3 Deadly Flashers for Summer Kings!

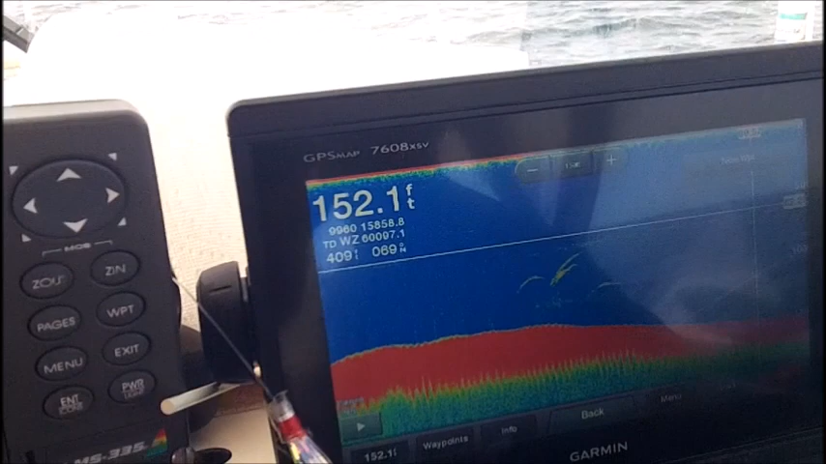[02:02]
On screen: depth 152.1 ft
Let me show you a little of what's going on. You see the 100-foot mark right here, so if you come here,
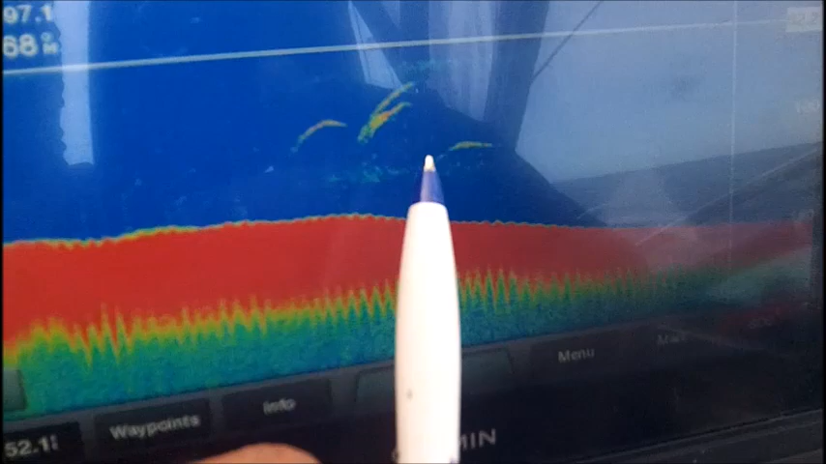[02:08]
we're running those baits between 85 and 96 on the rigors.
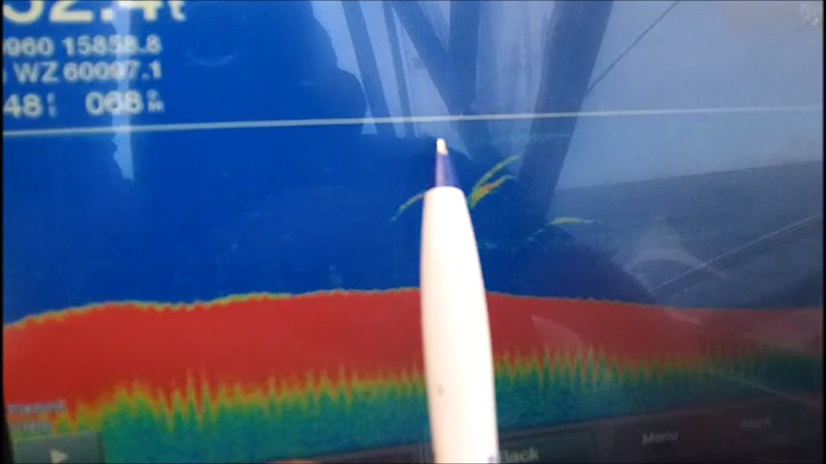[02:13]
You can see these kings that are marking right here, and you can see a ghost in either a plankton veil or a temperature veil.
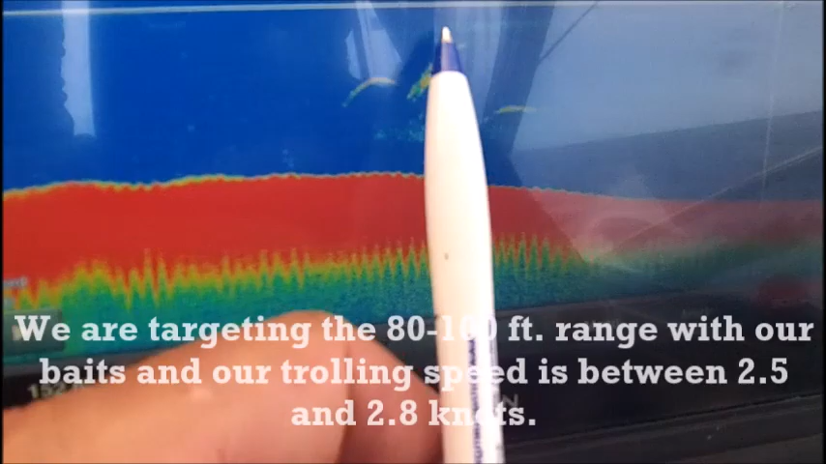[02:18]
We haven't run our probe to see what's going on, but you've got a temperature break here, you've got a temperature break here, and those kings are sandwiched right between them.
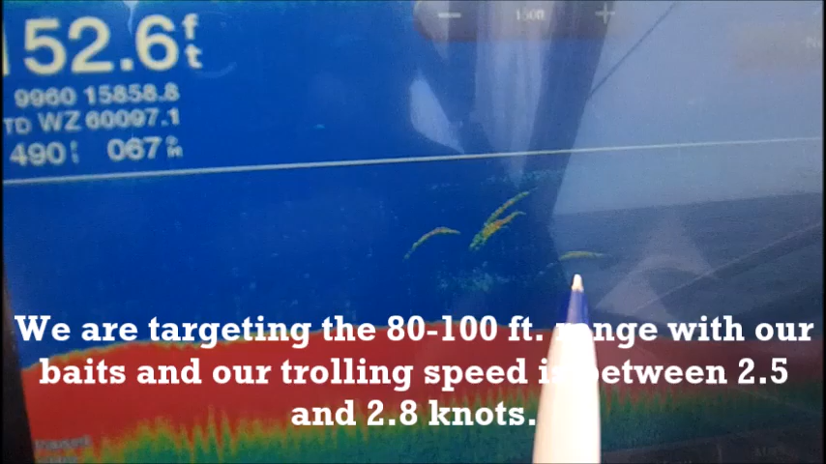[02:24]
So we're seeing exactly what we want to see on this 8-inch Garmin.
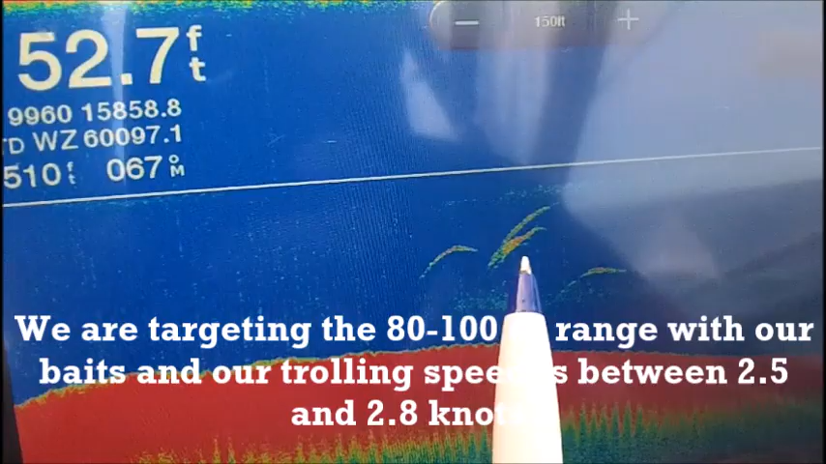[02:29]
On screen: depth 52.7 ft
We're planting those rigs right there in that zone, keeping the speed hot.
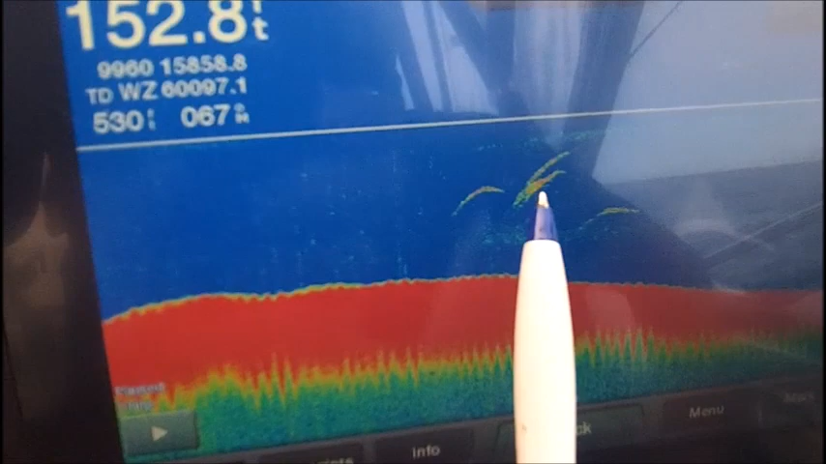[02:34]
Right now we're down because we're fighting this king, but running in the 2.5 to 2.7 range to make sure that we're exactly where we need to be for the bite.
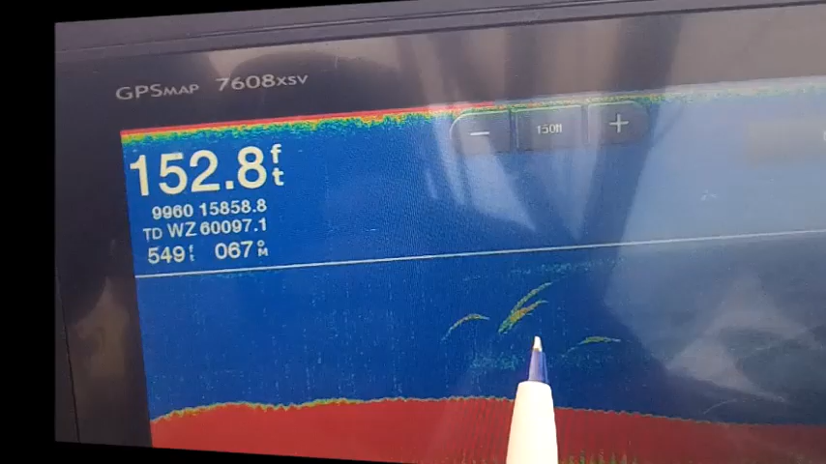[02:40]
On screen: depth 152.8 ft
He's coming right in here. You got him, wind down on him. Nice, nice, big shark. You're doing a great job. What he's doing here with that Dipsy, he's over-accentuating.